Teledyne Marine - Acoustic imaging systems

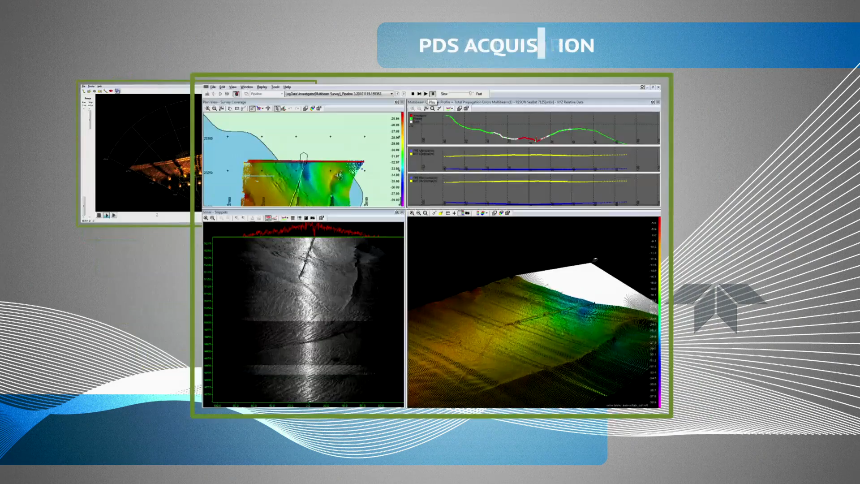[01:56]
Controlled and operated by a powerful family of software solutions that get the most out of the acquired data.